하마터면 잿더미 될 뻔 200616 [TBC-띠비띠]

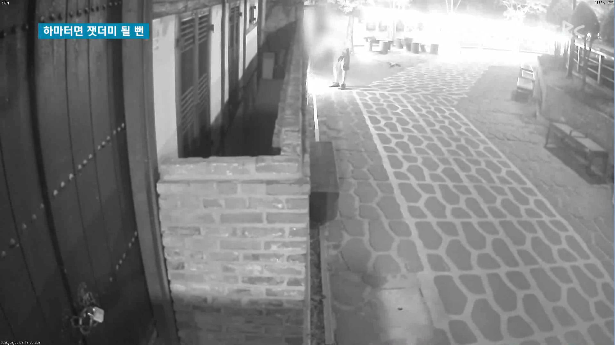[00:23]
반바지 차림에 40대 남성이 고택 앞을 서성이더니, 라이터로 담벼락에 걸린 현수막에 불을 붙입니다. 한 번으로는 성에 차지 않는지,
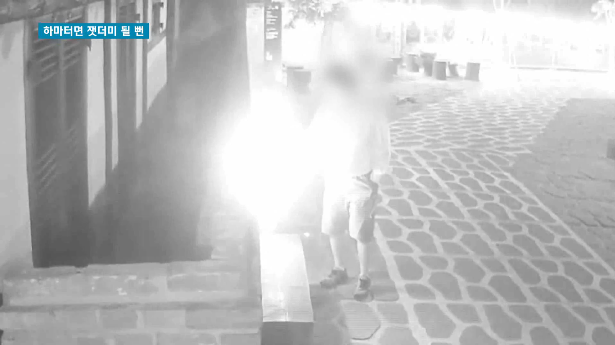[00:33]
다른 쪽까지 불을 붙인 이 남성은 담벼락 안까지 손을 뻗어 고택에 불을 붙이려 합니다. 팔이 닿지 않자 다시 현수막으로 다가가 불씨를 키웁니다. 하지만 이내 CCTV를 발견하고 근처 나뭇가지를 꺾어 황급히 불을 끄고 유유히 사라진 이 남성은 결국 지난 12일,